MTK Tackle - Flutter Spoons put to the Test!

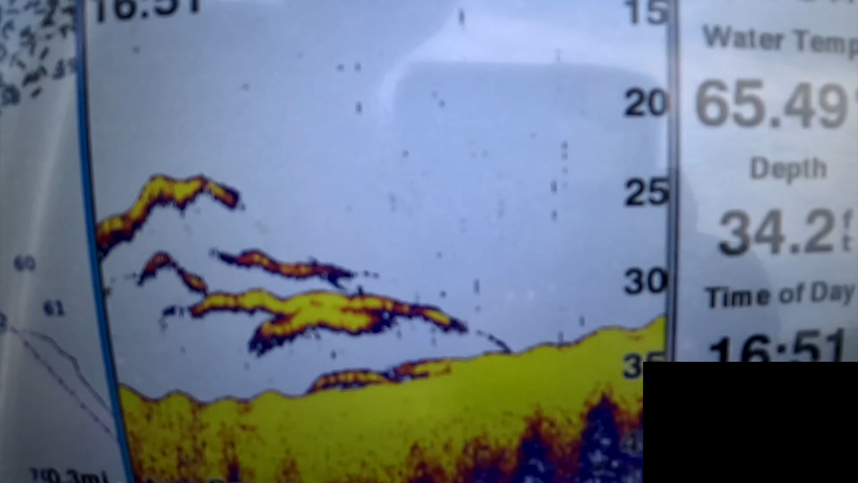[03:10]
This is the spot. MTK tackle is down. Flutterspoon.
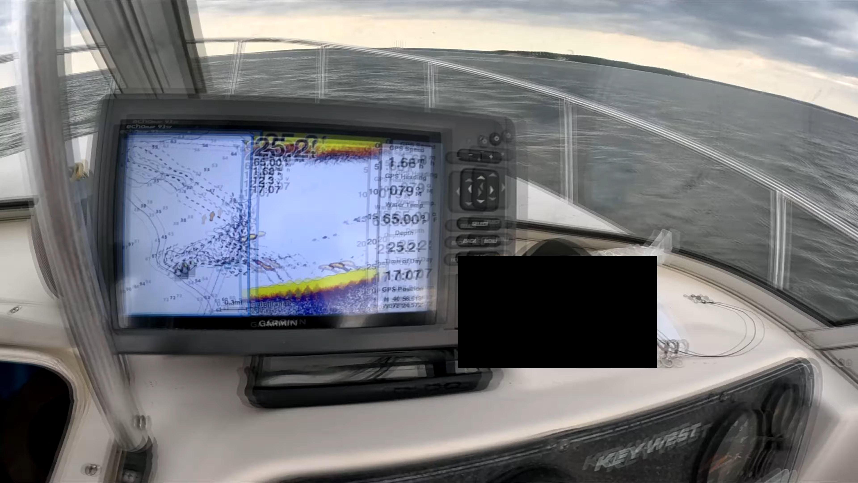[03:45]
Dogs are barking. We got another huge stack right up on the bottom.